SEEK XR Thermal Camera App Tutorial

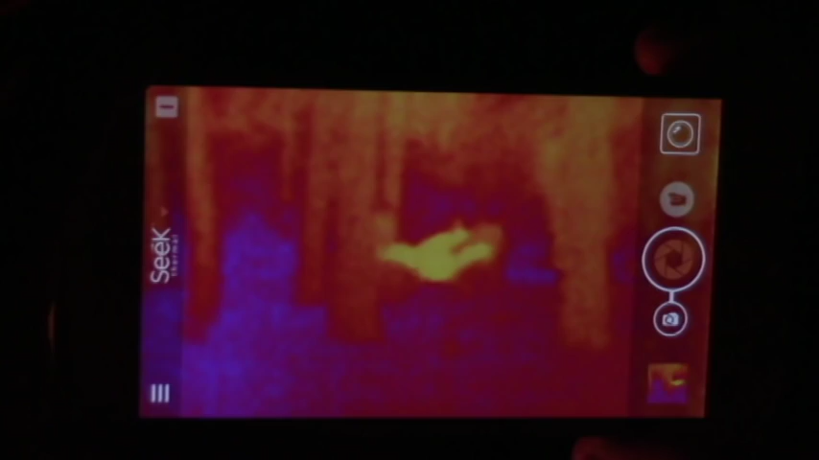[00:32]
And so this video is mostly just to show you the features of the app and what you can do within the app.
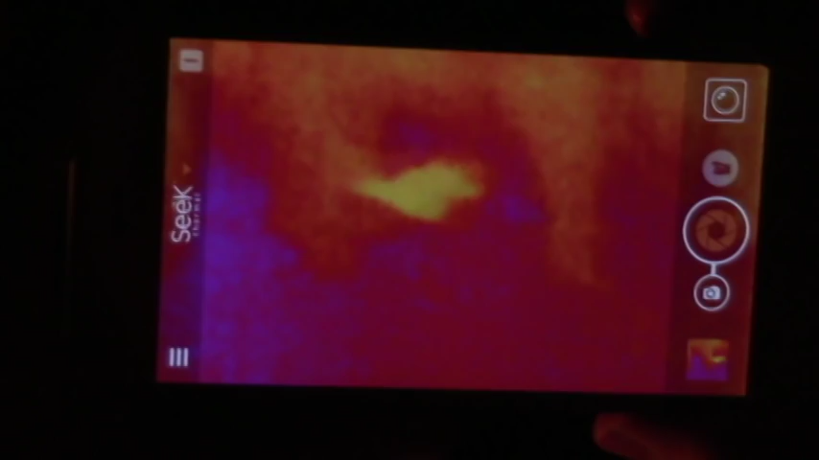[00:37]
So this is your default screen. Right here you have the option to take pictures or video.
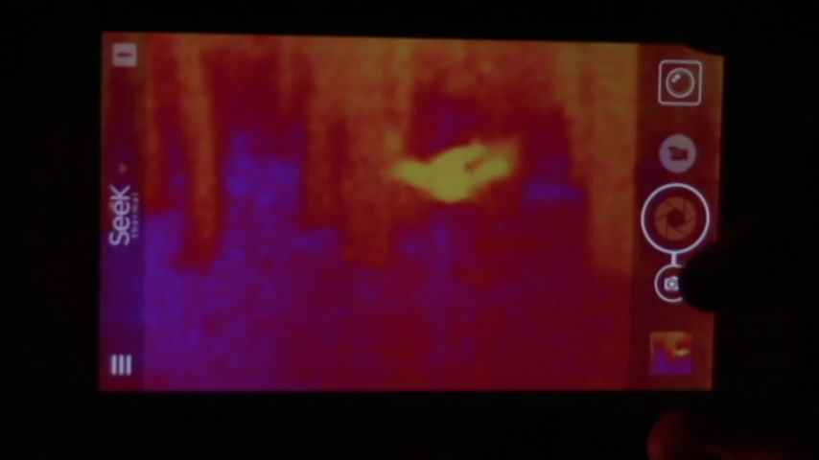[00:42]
Right now it's on picture, so I can take a picture of whatever I see.
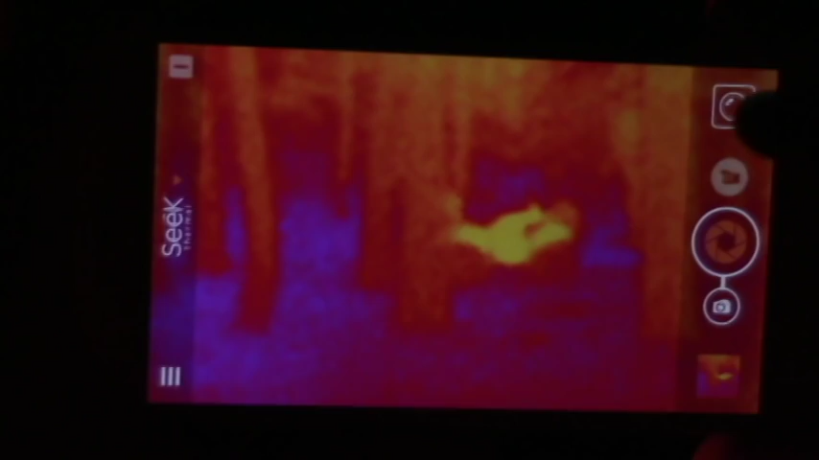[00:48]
I can flip it over to video, and I can take video, and this is motion. So as I move around.
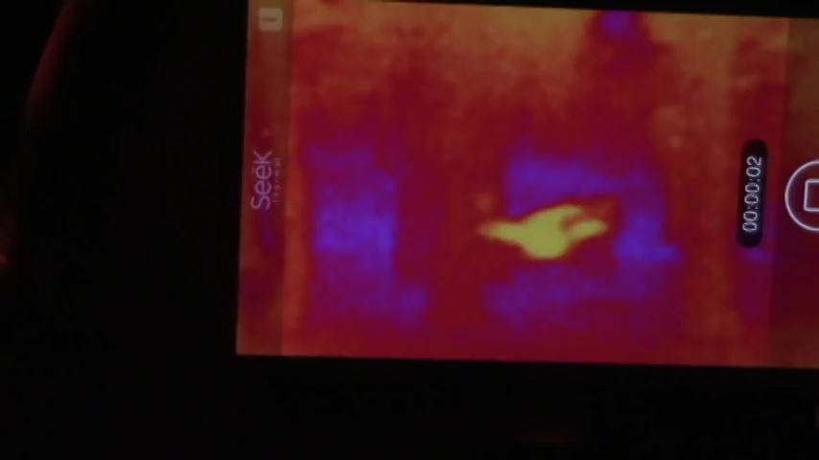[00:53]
And then you can go into the gallery, and within the gallery,
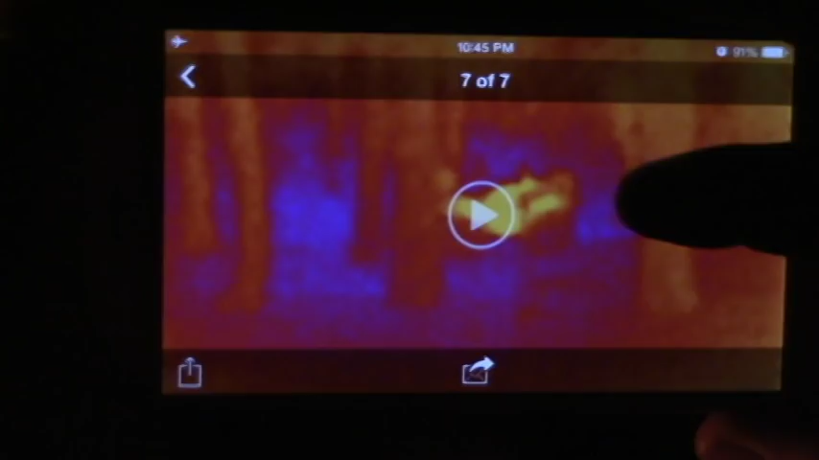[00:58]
you know, obviously you can watch your videos,
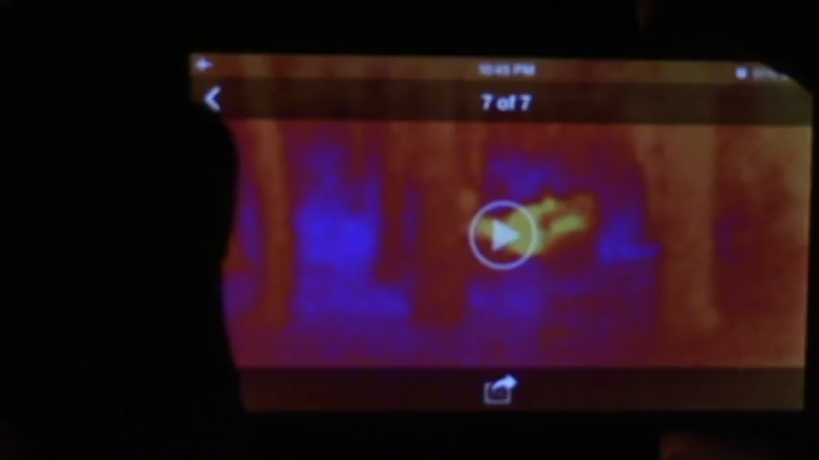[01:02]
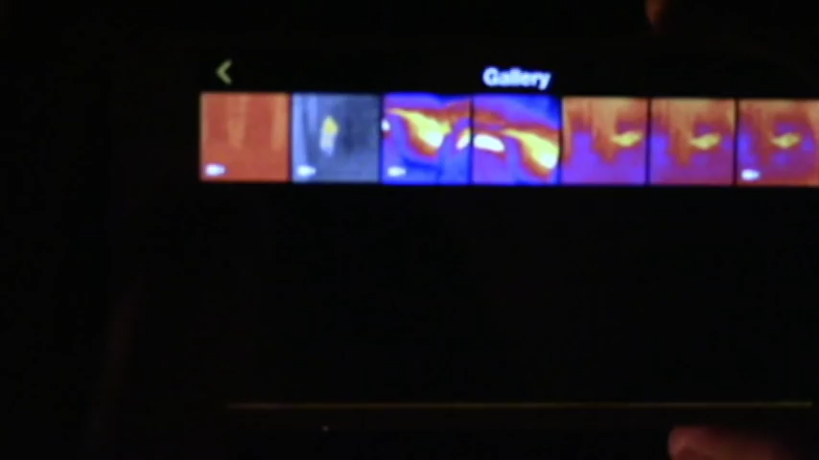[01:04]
or you can go back to other stuff you've recorded or taken pictures of. This also, they also save in your regular photo, iPhoto directory on the iPhone.
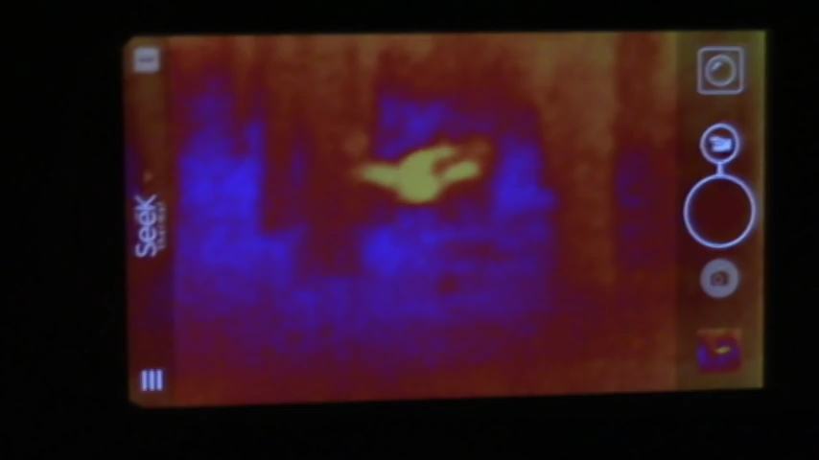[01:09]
This right here is your settings.
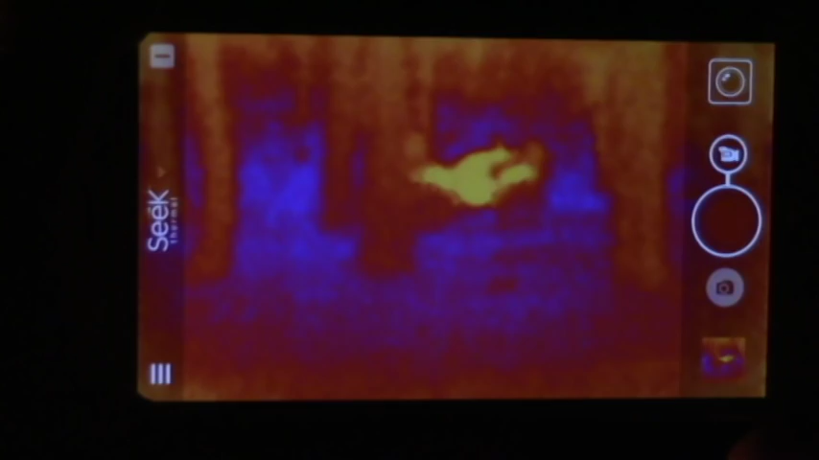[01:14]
So if we go into here. And right now we're on normal. That's this one.
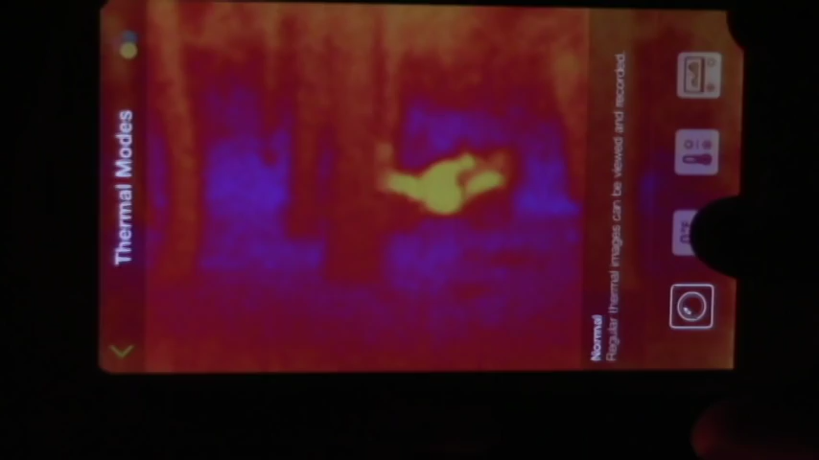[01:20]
The next one up is hot spot. So if I pick this one, it's going to give me a little plus sign.
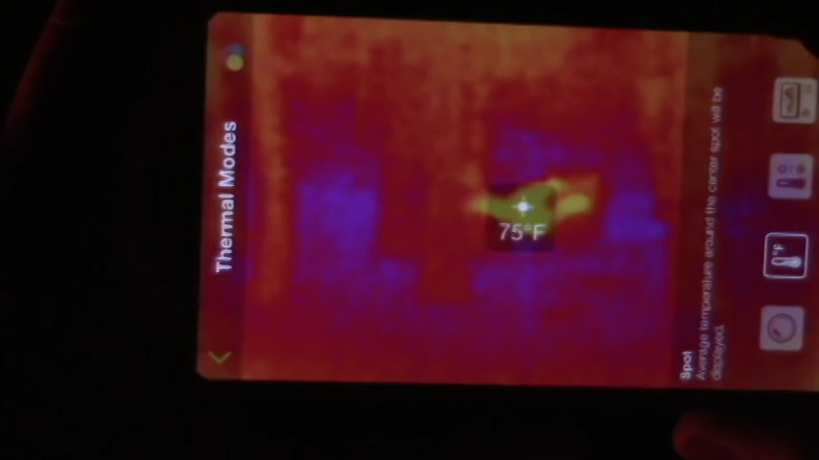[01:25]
On screen: spot 75°F
And wherever I go, you can see the temperature. So I can go over here,
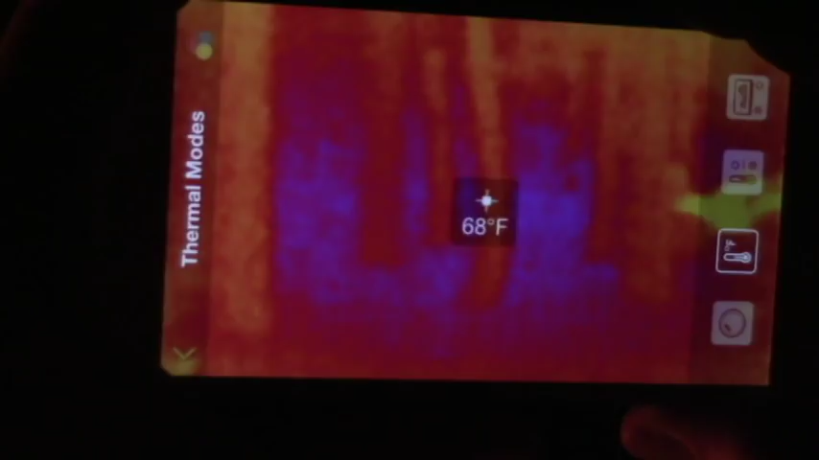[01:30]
On screen: spot 68°F
see it's getting a little colder, if I go up into the sky, up into the trees, if we're up in the 44,
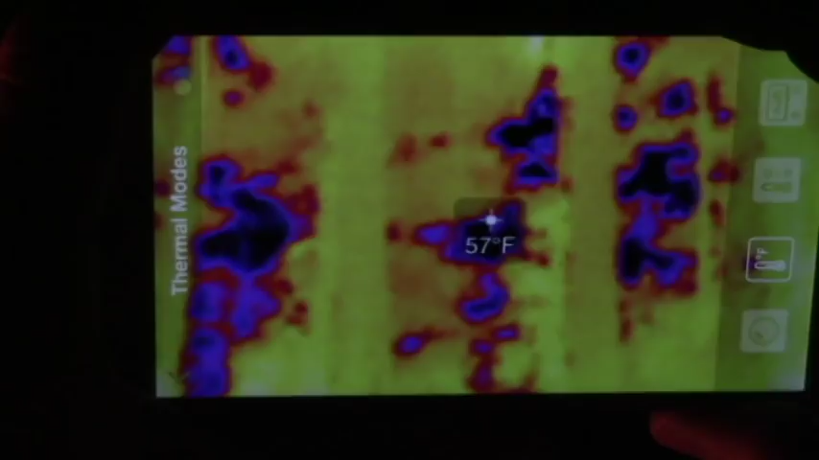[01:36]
On screen: spot 57°F
50, and then we have a fire going right here.
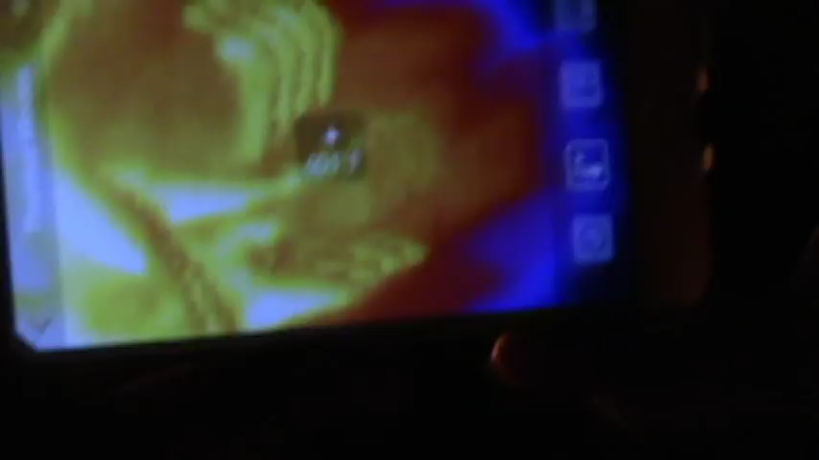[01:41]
So in the fire you can see 626 degrees hot spot.
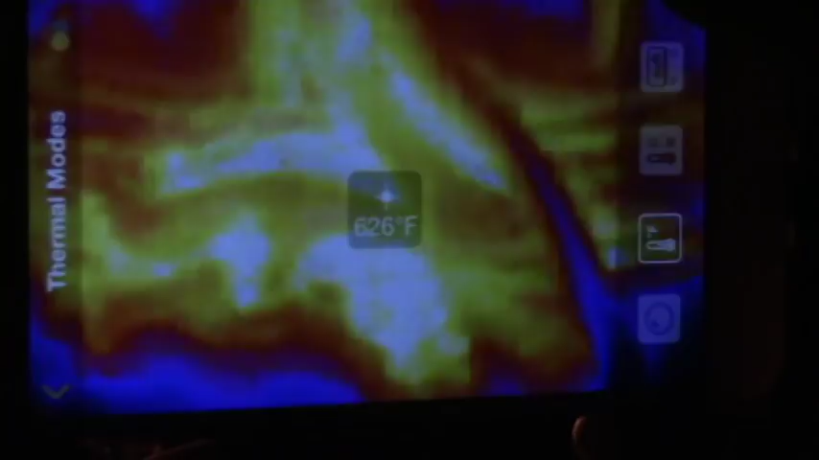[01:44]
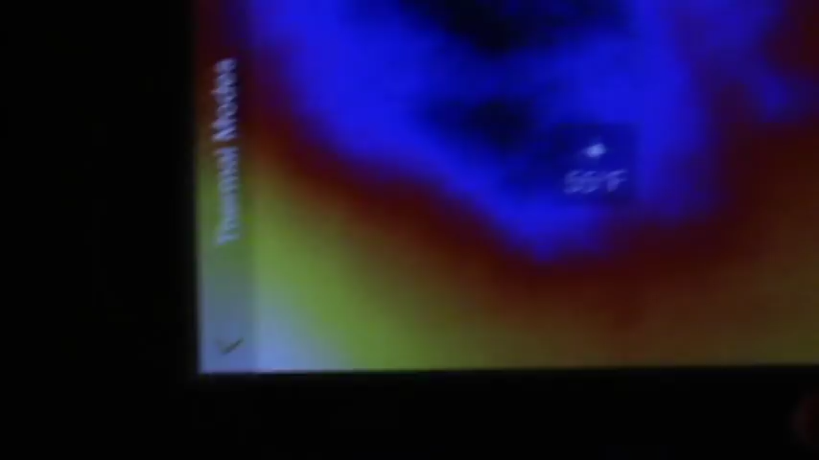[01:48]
So that's what the hot spots are used for.
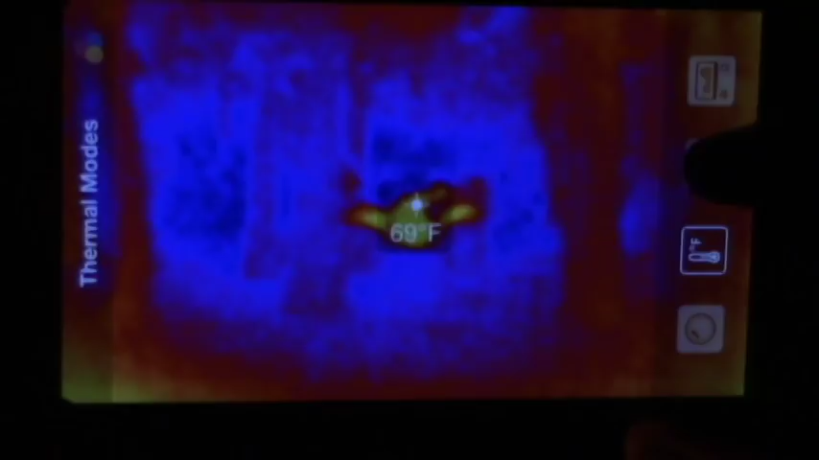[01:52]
Next, we have high and low, so this is going to put a red plus on the hottest spot,
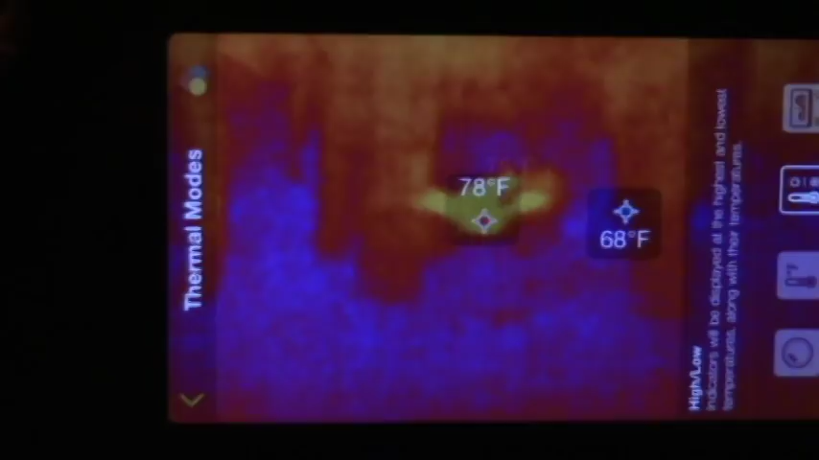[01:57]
and a blue plus on the coldest spot as you move it around.